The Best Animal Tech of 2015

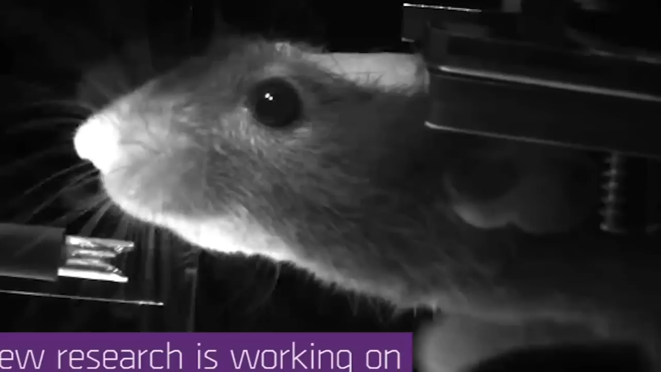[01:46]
Look at that concentration! The mice take very naturally to it.
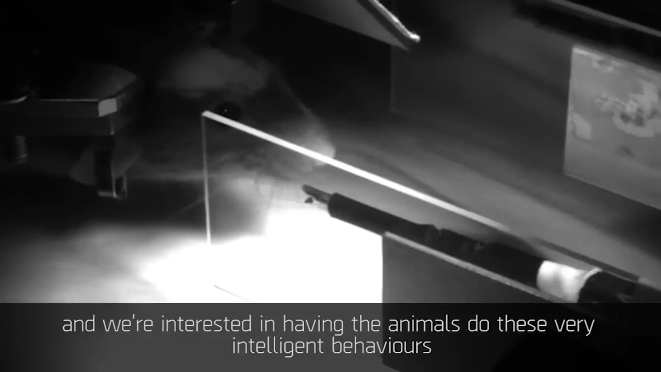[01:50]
We're interested in having the animals do these very intelligent behaviors.